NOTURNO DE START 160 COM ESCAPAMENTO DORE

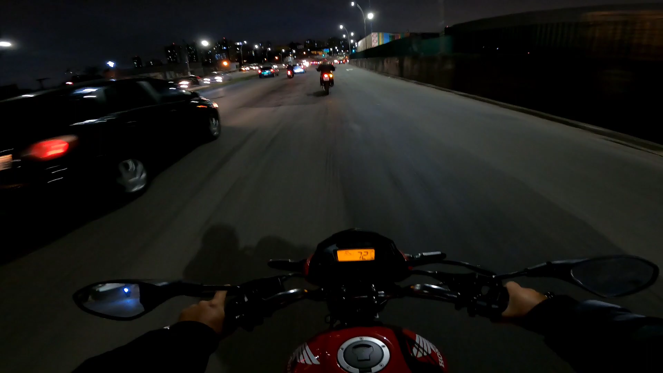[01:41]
Seguiu o Rodrigueiro aí, né, meus parceiros? Estamos saindo aqui da quebrada do Everton. Satisfação demais ter colado aqui, família. O bicho é pureza. Da hora demais, cê é louco.
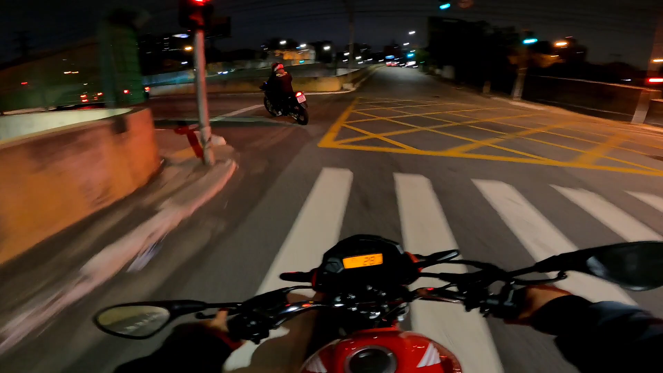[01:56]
Ixi, dá seta pra um lado, e entra pro outro, é.
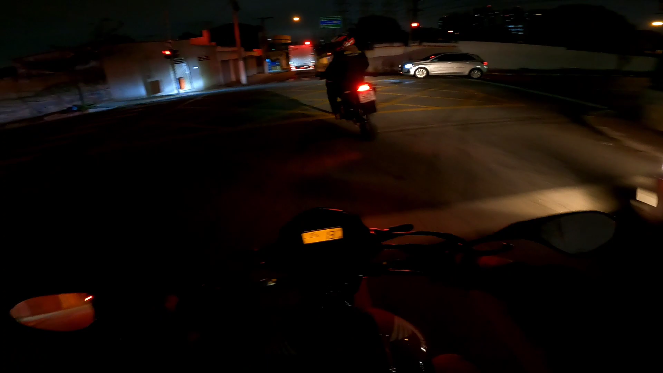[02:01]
Oxi. Ah, pode ir pra fazer um retorno. O farol tava desligado.
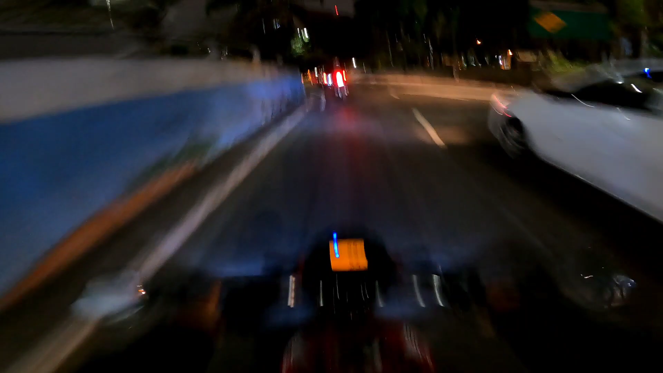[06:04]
Eita, buraco, nem vi. Agora é aquele corredorzinho, né, família? Que ele com a seta ligado até agora.
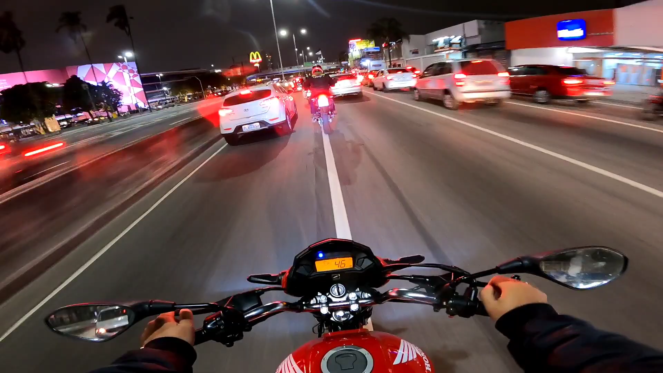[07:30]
Aquele corredorzinho maroto, hein? Aquele modelinho brasileiro.
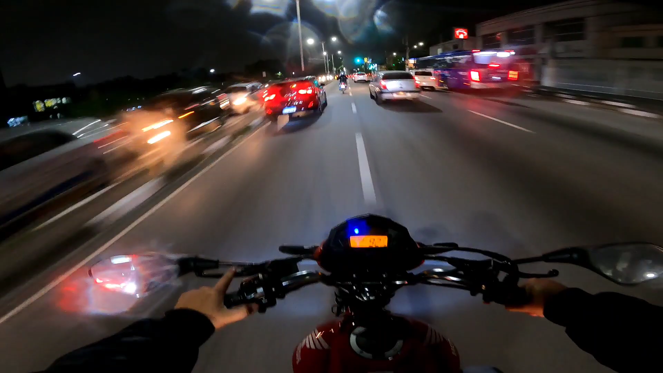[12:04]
parceiro. Esse é perigosinho, mano. Se liga, família, como ele vai tampar a placa ali, parceiro. Tá pega, ele faz o mais difícil, mano. Ó, vou tampar com o braço, certo? Olha lá, ó.
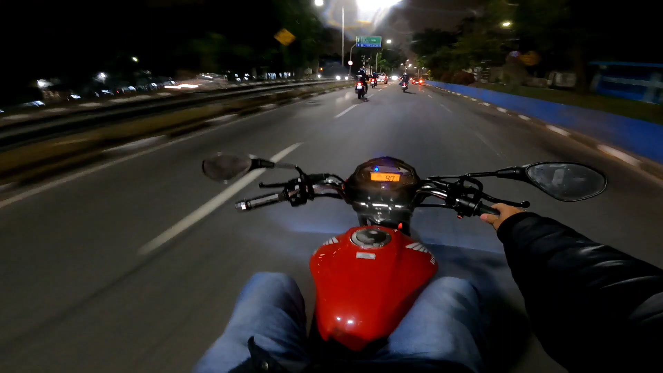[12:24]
Olha isso, mano. Cê é louco, é? Cê é cego, é? Cadê o Rodrigão? Tô vendo é nada, pai. Cadê o 011, tio? Mano, o maluco tampou a placa com a perna.